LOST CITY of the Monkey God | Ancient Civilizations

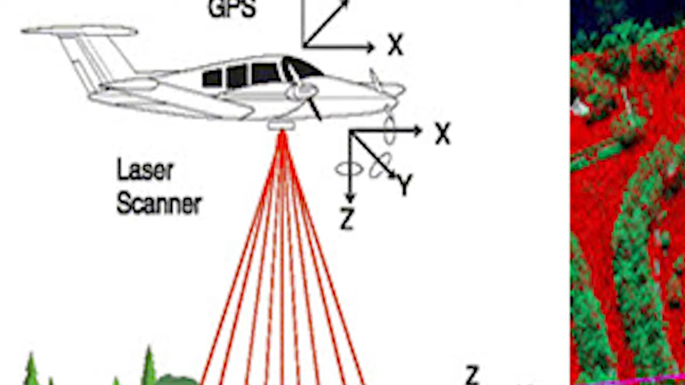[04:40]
Piercing the dense canopy, the scanner's laser beams uncovered nature-concealed secrets.
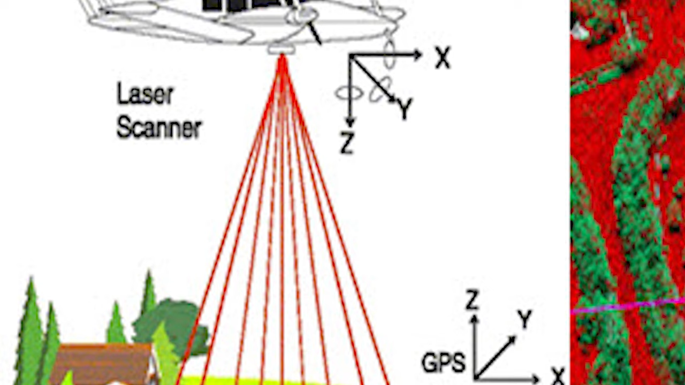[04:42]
Skilled eyes deciphered the lands cryptic narrative from these scans.